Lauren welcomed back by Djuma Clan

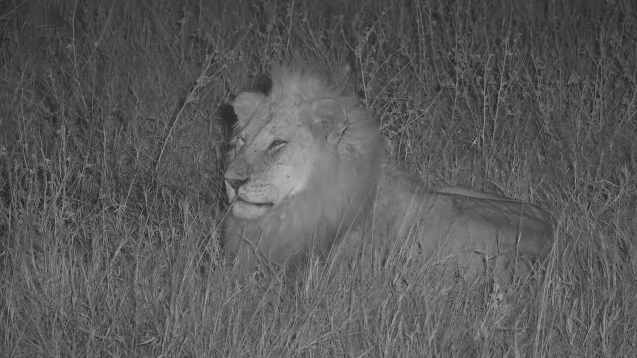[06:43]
Staring off into the distance. There's nothing. That is the direction that the animals you were looking at earlier have gone. Thankfully that wind is gone. It means, though, that he doesn't have any idea which direction to go. He's going to have to go on eyesight.
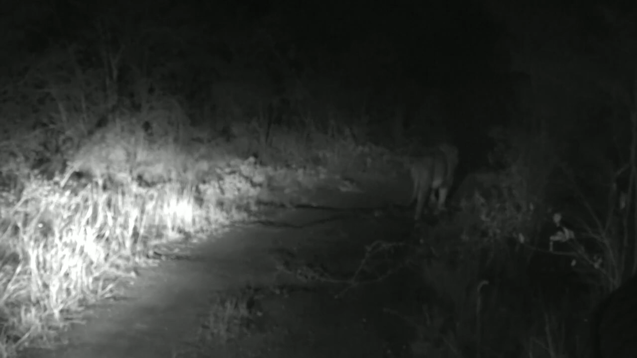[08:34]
Well, my boy, what are you going to find in the wilderness this evening? Hopefully we can track you down in the
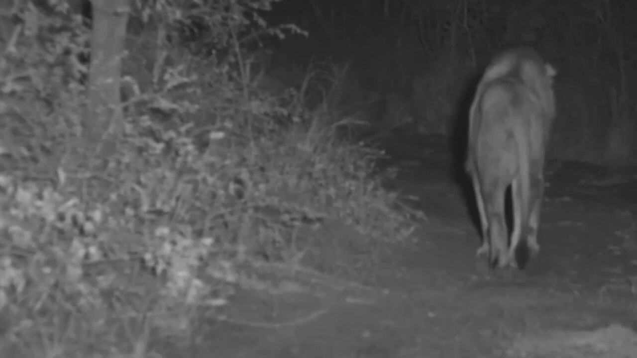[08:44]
morning and maybe there's a few more lions to go. I'd like to see the rest of the kombudas. That would be nice. Well, everyone, it's been wonderful having you joining us this afternoon on the Sunset Safari. Thank you for your questions. Thank you for your comments. It's been really quite a sensational evening.